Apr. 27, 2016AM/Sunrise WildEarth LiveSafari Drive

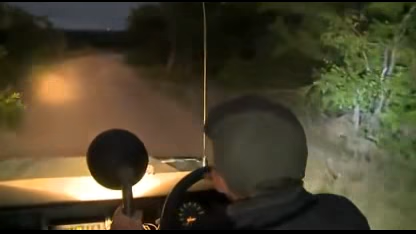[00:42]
We've just picked up the tracks now, we're going towards the sort of northern boundary of our reserve. They've obviously come down as the dawn broke here. Just go around the corner and check this clearing. And obviously it's still quite dark, so it's not easy to follow them at any great speed.